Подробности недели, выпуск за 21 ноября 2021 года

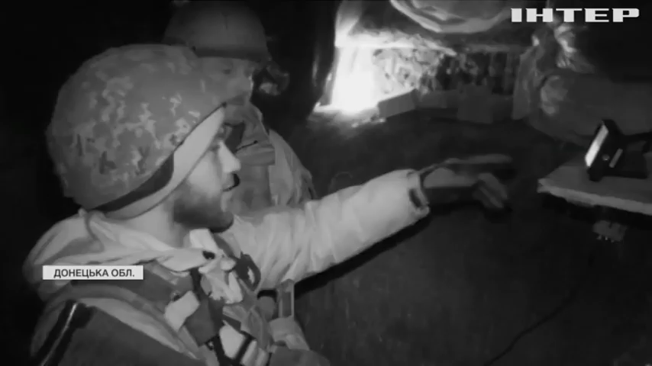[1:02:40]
Бійці спостерігають за супротивником за допомогою приладів нічного бачення.
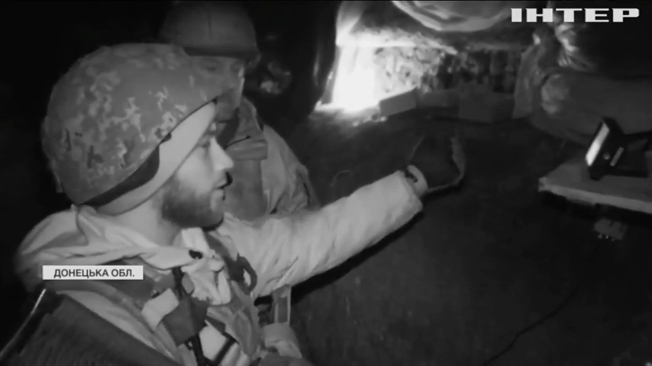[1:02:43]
Розгледіти можна все до дрібних деталей. Ярко виражено силует людини, видно, що це людина, амуніцію видно його, видно зброю.